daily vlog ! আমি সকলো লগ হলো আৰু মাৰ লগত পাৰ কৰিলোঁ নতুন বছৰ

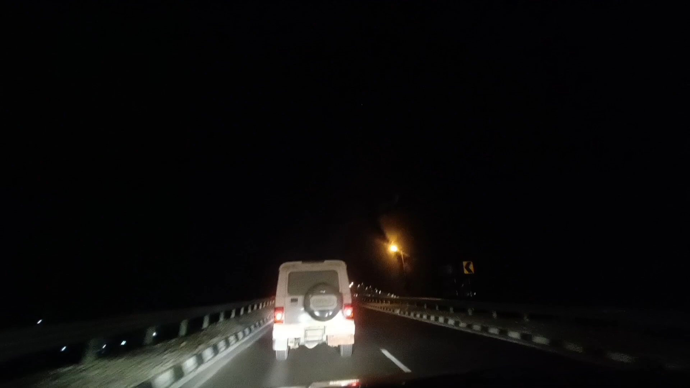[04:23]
তাই এতিয়া ঘৰলৈ যাব গুৱাহাটীলৈ গুচি গ'ল আৰু আমি আহিলোঁ এয়া তেজপুৰলৈ আৰু এয়া হৈছে তেজপুৰৰ ৰাস্তা আৰু এইখনেই হৈছে নতুন ব্ৰিজখন নতুন মানে ব্ৰহ্মপুত্ৰৰ ওপৰত বনাই থকা ব্ৰিজখন আৰু ইটো ছাইডে আছে কলীয়া ভোমোৰা দলংখন সেইখনৰ মেৰামতি চলি আছে এতিয়ালৈকে কমপ্লিট হোৱা নাই মেৰামতি কৰি আৰু এইখন ব্ৰিজো বিৰাট ধুনীয়া লাগিছে চাবলৈ street light bure kok ba color hok ki man dhuniya ko rakhise matra hi ghor